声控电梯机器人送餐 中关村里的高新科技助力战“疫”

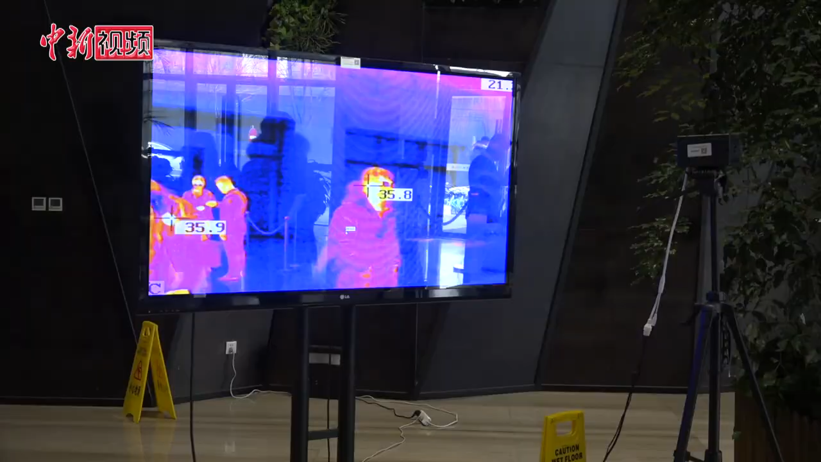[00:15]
非接触式无感体温检测和记录据介绍该
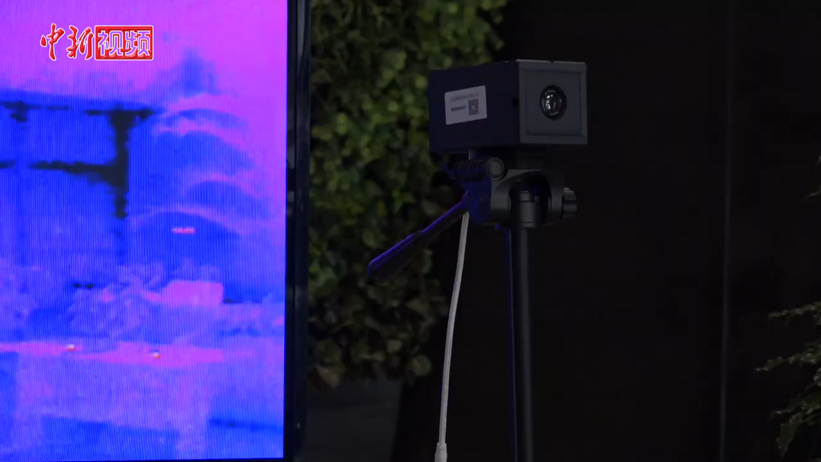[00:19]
设备在测温区
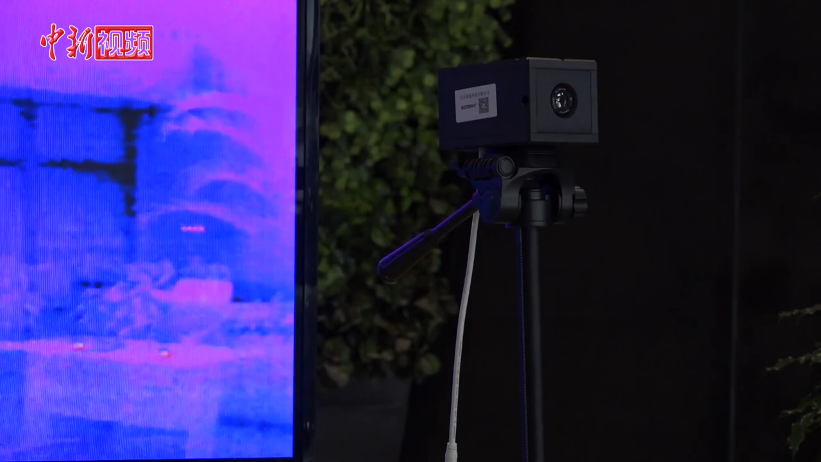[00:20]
域和精确度等方面与传统设备相比
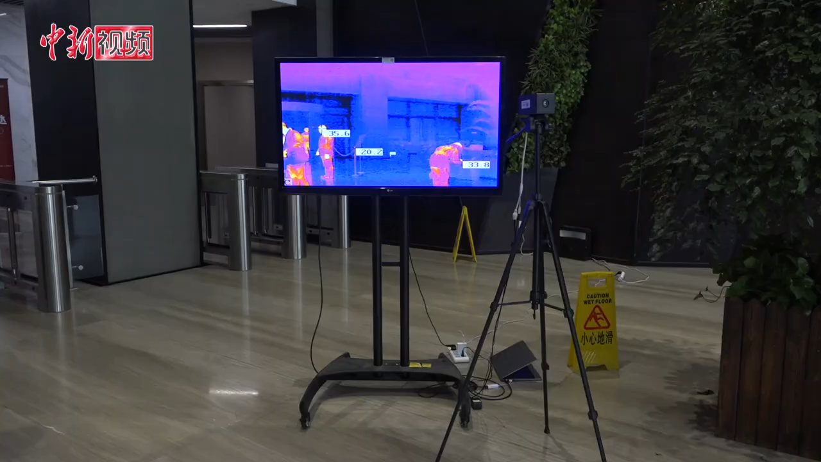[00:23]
有较大提升一旦发现体温异常人员
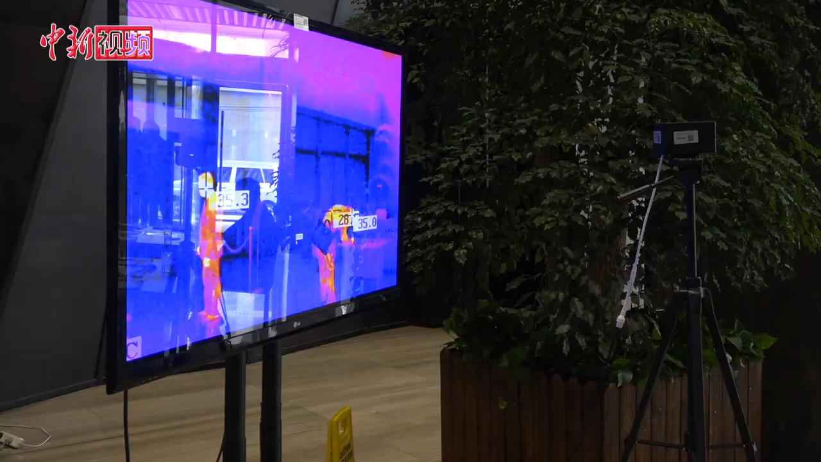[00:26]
可立即启动声光报警它还可以支持这种多分区的测温可以同时测量视频里多个最高的温度
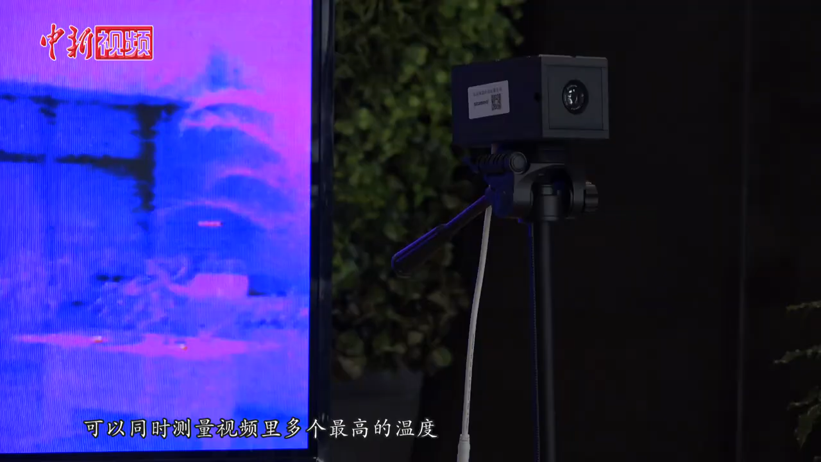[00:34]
可以支持这种每分钟100人左右的一个正常走路的一个通行量在这种
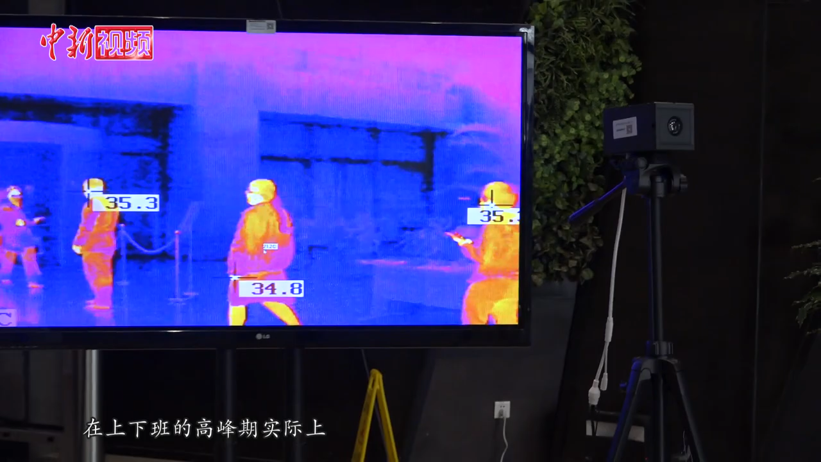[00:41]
上下班的高峰期实际上会对整个大厦的通行出入口的通行会有一个比较高的一个提高这个测温设备的这个精确范围呢是在正负0.